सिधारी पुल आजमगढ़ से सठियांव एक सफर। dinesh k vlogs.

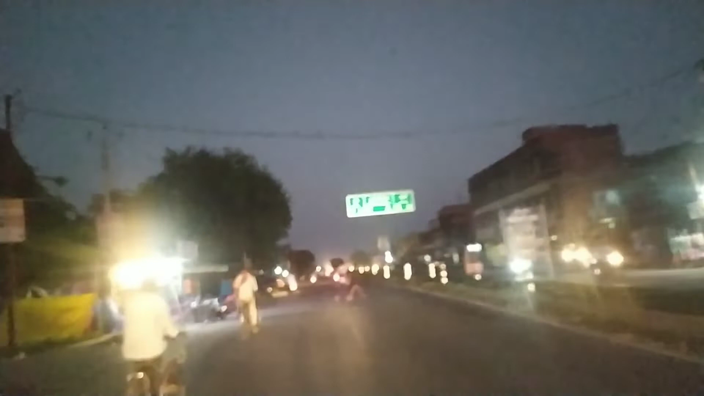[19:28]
यहीं पे एक इंटर कॉलेज है, हॉस्पिटल है, बगल में लेफ्ट साइड में ब्लॉक है। और आगे ये सब दुकानें भी हैं।